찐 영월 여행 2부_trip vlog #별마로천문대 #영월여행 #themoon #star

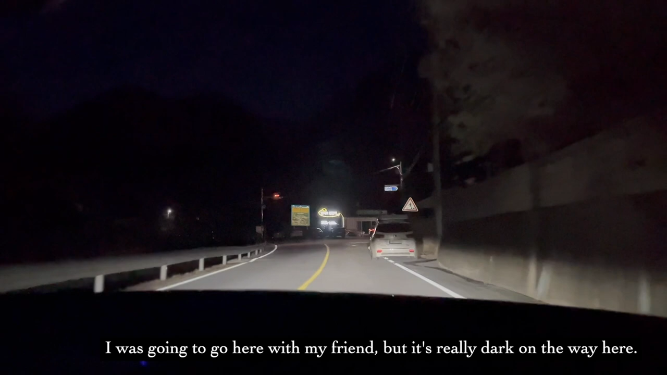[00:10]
친구랑 같이 가려고 했는데 여기 길이 진짜 어둡거든요
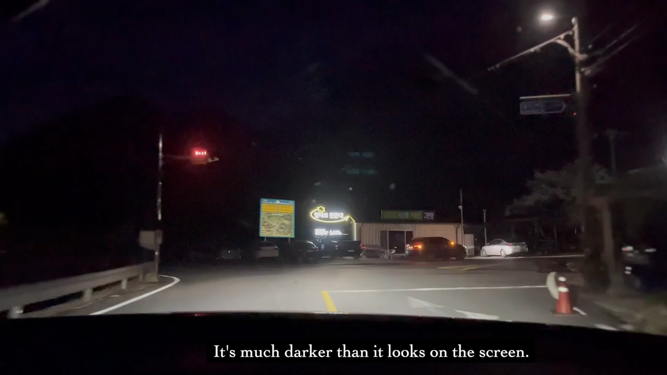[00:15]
화면에서 보이는 곳보다 훨씬 어두워요 어 여기 간판 보인다 별마루 천문대